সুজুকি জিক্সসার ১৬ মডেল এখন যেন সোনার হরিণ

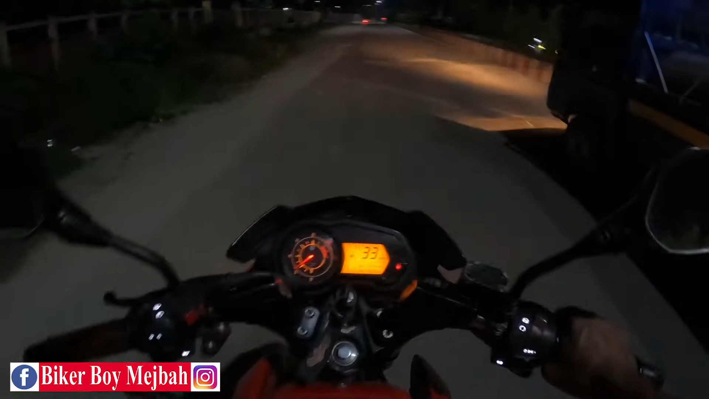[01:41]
Bhablam apnader sathe ektu ride tao share kori. Always pillion hisebe amar wife মানে পিলিয়ন হিসেবে আমার বেটার হাফ আছে তো আপনারা আমার সাথে একটু এনজয় করেন আর এটা টু লেনের রোড বাট এখন ইউজ হচ্ছে ওয়ান লেন বিকজ অফ লেফট সাইডে কাজ হচ্ছে তো কাজ হওয়ার কারণে